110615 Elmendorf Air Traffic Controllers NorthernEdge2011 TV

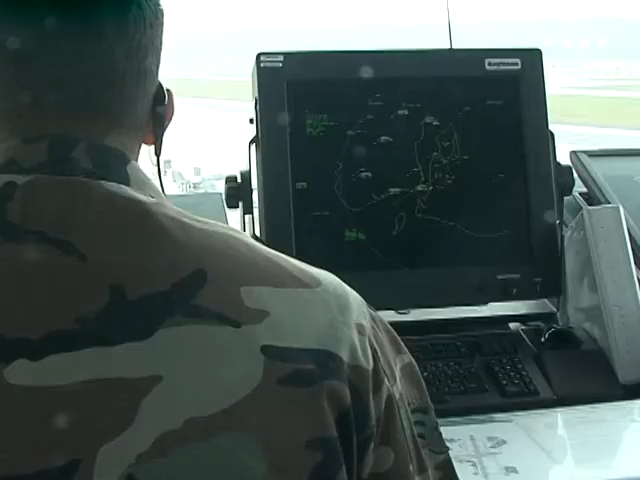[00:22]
Senior Airman Dana Carpio Herrera, an air traffic controller, said the increased operations has also increased the stress.
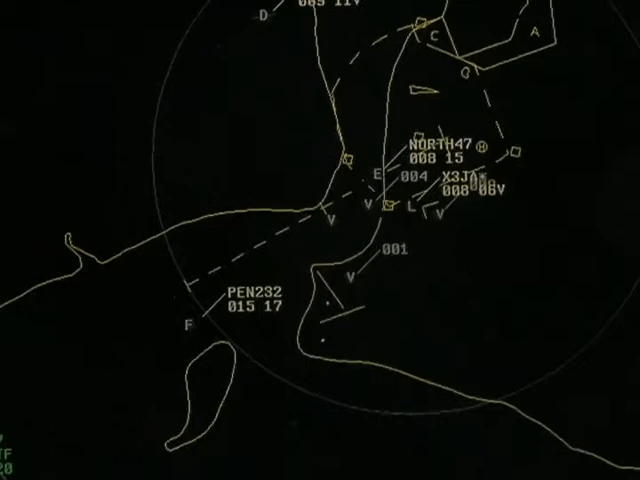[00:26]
It's a lot more stressful when you have this many aircraft. A lot more.